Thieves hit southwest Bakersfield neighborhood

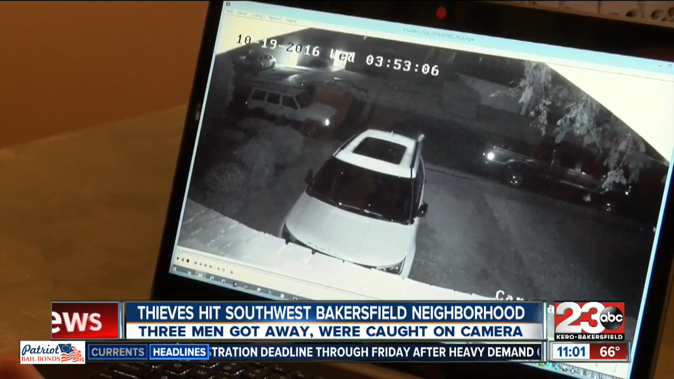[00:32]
the Stockdale Country Club in southwest Bakersfield. There was three or four people walking up and down the street with boxes going through,
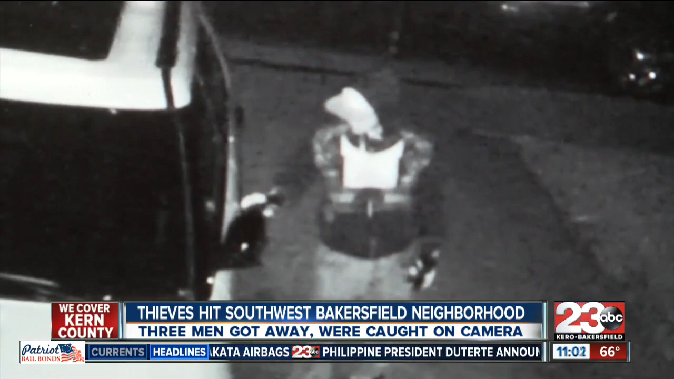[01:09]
Just see them walking around your cars, your kids' cars, you know, our neighbors' houses, it's just really scary.